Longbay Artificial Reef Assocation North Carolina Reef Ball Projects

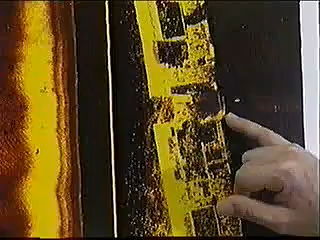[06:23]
creates a shadow behind it, that explains the black.
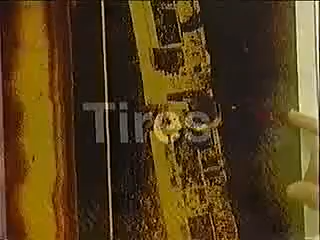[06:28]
And also we can pick up things as small as tires that we have. We can even tell the difference between an automobile tire and a truck tire based on the size.
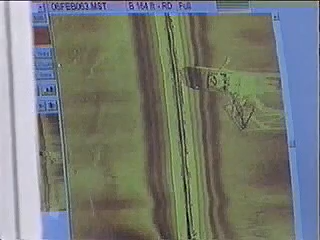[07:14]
And the shadow is a neat thing because you can actually measure the height by using the shadow of material off the bottom. We can even, for instance, very quickly go ahead and measure the length of material.
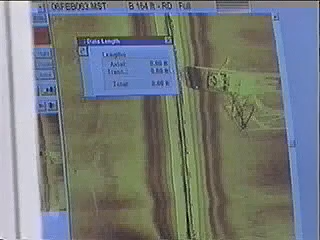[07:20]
And we can see here that's about 99 feet of length. We could also go ahead and calculate area affected by our material being down.
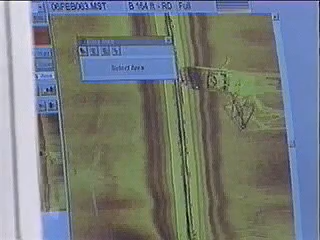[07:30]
And we can just go ahead and cursory around it, and we come up with a calculated area of over 3,600 square feet.